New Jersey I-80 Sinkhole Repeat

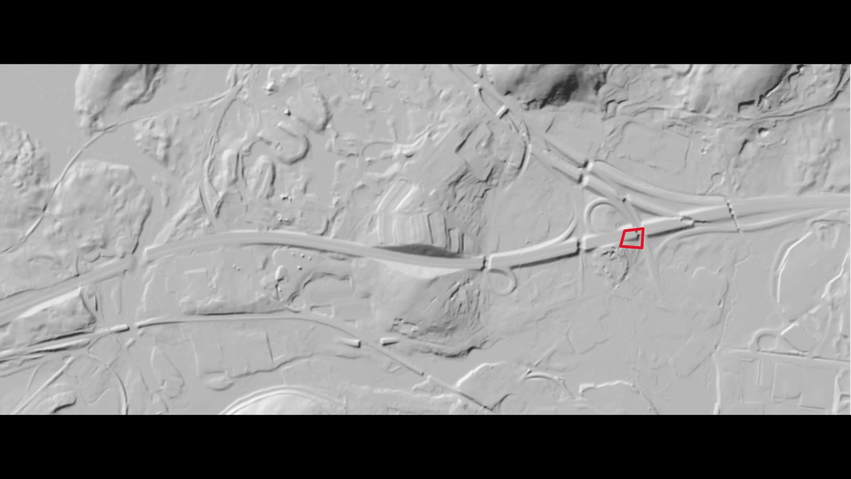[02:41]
And one of the techniques that I mentioned to help identify areas was the use of LIDAR or surface geophysics or satellite-based NSAR.